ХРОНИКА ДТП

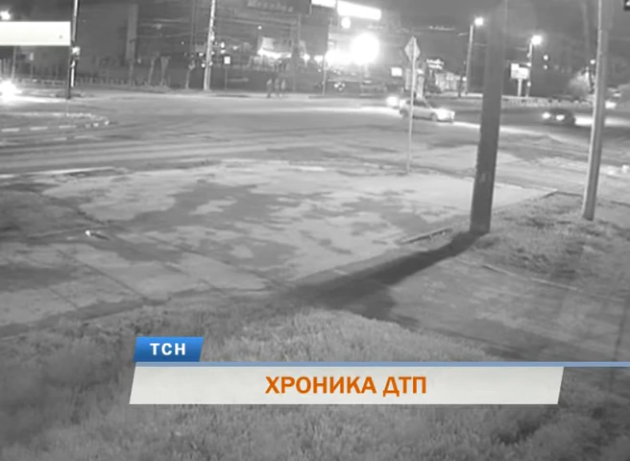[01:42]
Видео последствий выложили в сеть очевидцы. В ночь с 9 на 10 июля автоинспекторы заметили машину, водитель которой нарушал правила. В ответ на требование остановиться, увеличил скорость и попытался скрыться. В ходе погони произошло столкновение автомобилей полицейских и нарушителя. Выяснилось, он управлял им, не имея водительских прав. Всего пострадали три автомобиля, включая патрульный.